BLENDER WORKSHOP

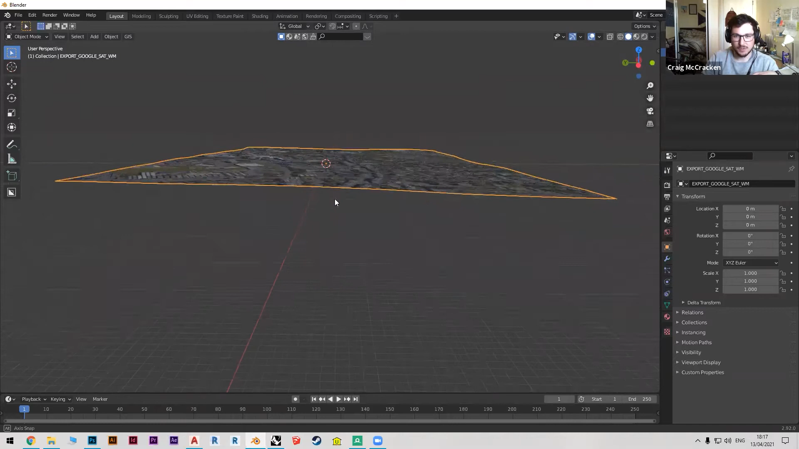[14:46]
That's obviously higher than down near Tesco's. And if I go into that view, you can see how it's all sloping and it's done it automatically.
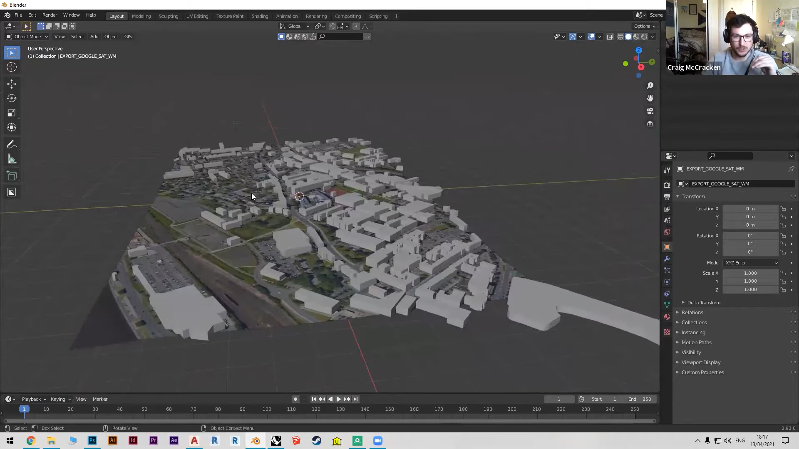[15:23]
But instead of having to offset everything with contours and all that nonsense, it actually already already has everything set to the correct height.
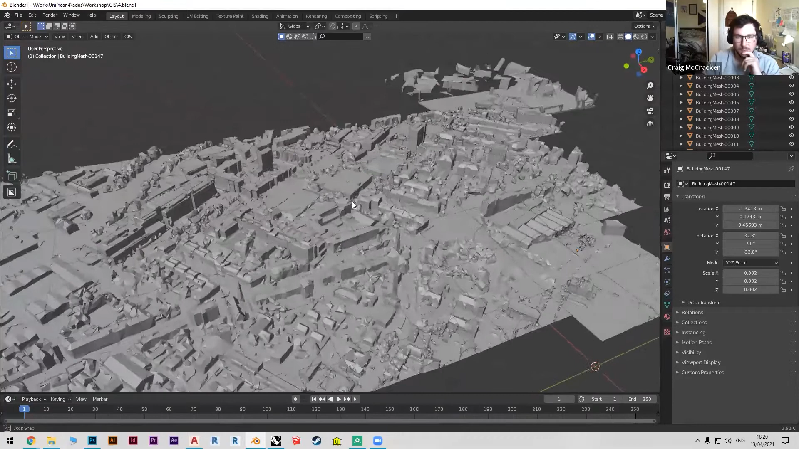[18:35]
But if you go to materials, you'll start to see that you've actually just imported a Google 3D model right into Blender. And like you could place your building right on this. And no one knows this. It's just like no one uses it. I don't know why. It's so cool and so handy. And like Google has this amazing resource that everyone could use. So now, you know, just look up RenderDoc. I'll actually type that in the chat, RenderDoc.